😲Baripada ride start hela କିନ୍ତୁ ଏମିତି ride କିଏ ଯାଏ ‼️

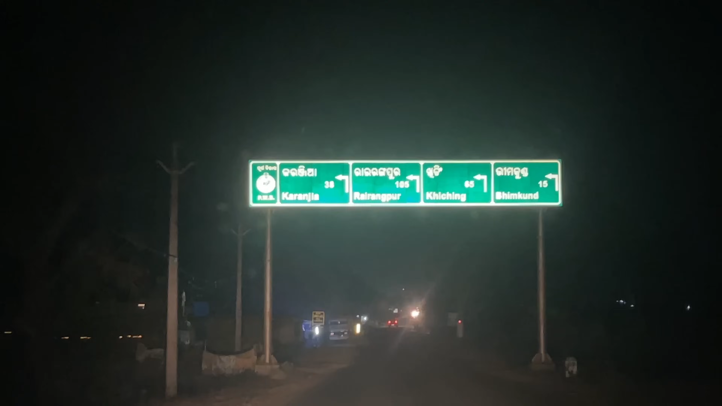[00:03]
रायरंगपुर 105 करंजी 38 भीमकुंड 15 खिचिंग 65 आउ गूगल मैप्स रे देखंतु सीधा रास्ता देखौची बाकी सीधा होची एटा होची जंगल कोर एरिया टा
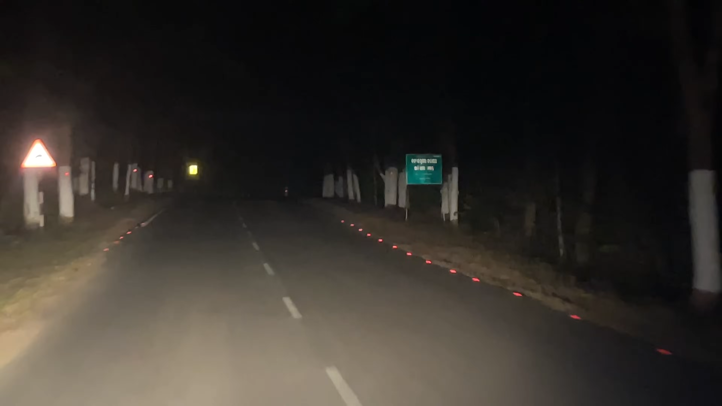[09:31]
जाऊँ बहुत जगार
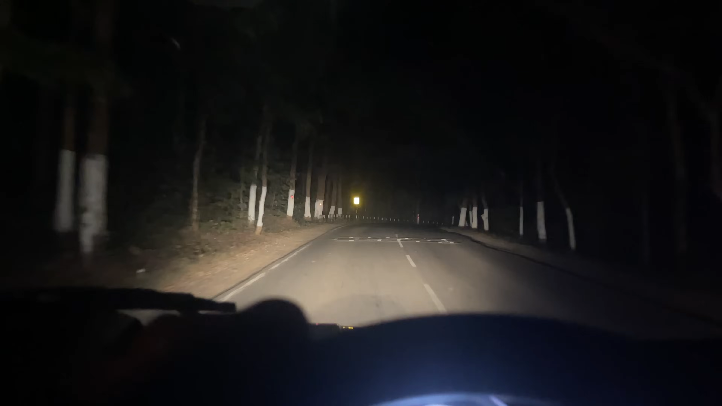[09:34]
लिखाही हाथी प्रति सावधान हाथी चला पथ एलिफेंट क्रॉसिंग एरिया ये टाइप रो बोर्ड मराई देखूँ कौ कौ आसीगला गोटे हाथी चला पथर साइन तो आम भाग्य भल थी तुम को आम हाथी जदि देखा देखेबा एबे हम पूरा जंगल भितर देख जाऊँ आप देख पारे आज जेहेतु हैलोजन हेडलाइट भल से देखा ଆଉ ଆଜିକାଲିର ଯେଉଁ ଏଲ୍ ଇ ଡ଼ି ହେଡ଼ଲାଇଟ୍ ଆସୁଛି ଭାଇ, ମୋତେ ସେଇଟା ଟିକିଏ ପସନ୍ଦ ଆସୁନି।
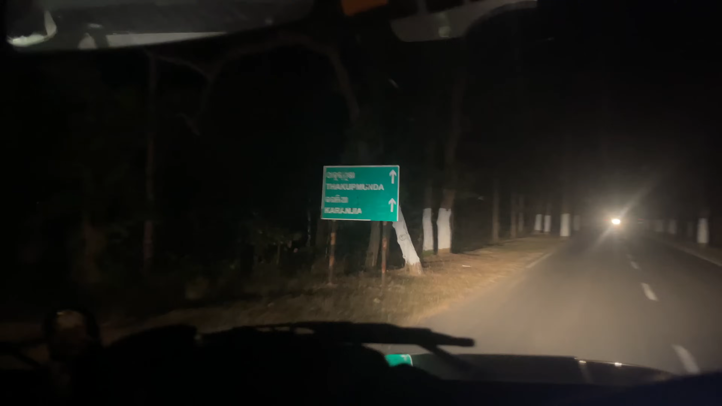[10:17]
ରାଇରଙ୍ଗପୁର 105 କରଞ୍ଜିଆ 38 ଭୀମକୁଣ୍ଡ 15 ଖିଚିଙ୍ଗ 65।
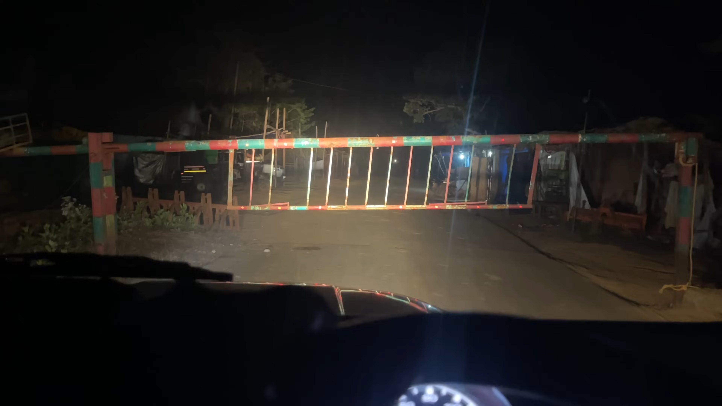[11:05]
ଆଉ ଏଠି ରାସ୍ତା କାମ ଚାଲିଛି, ରାସ୍ତା କାମ ସରିନି, ତ ସେଥିପାଇଁ ଆମେ ଏବେ ଏଇ ପଟେ ଦେଇକି ଯିବୁ।